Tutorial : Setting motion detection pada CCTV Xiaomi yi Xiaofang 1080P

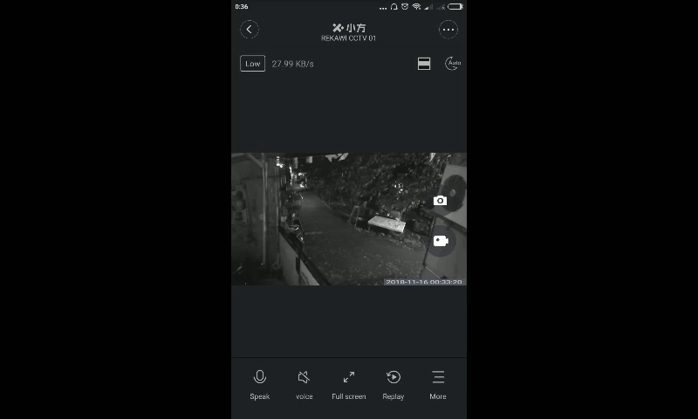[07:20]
awal lagi yang pertama lagi kita masuk ke automation settingan automation
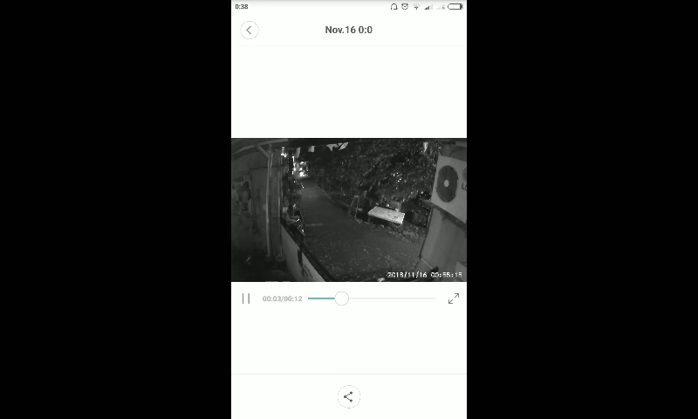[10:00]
jadi dalam ham ini ada motor di pojok atas itu bergerak ya keluar ke samping ini karena ada pertigaan disini dia keluar ke samping dan direkam